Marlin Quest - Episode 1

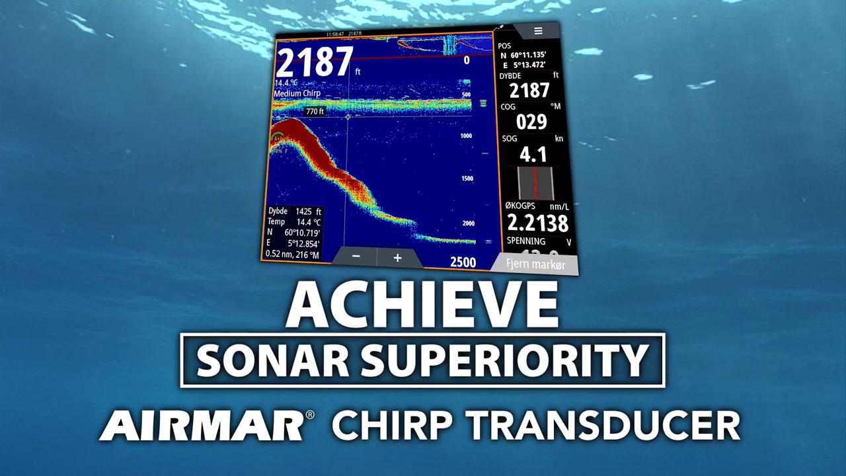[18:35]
On screen: depth 2187 ft, water 14.4°C, speed 4.1 kn
Advanced chirp technology that can find them in wrecks and find them in the depths. That's sonar superiority by Airmar.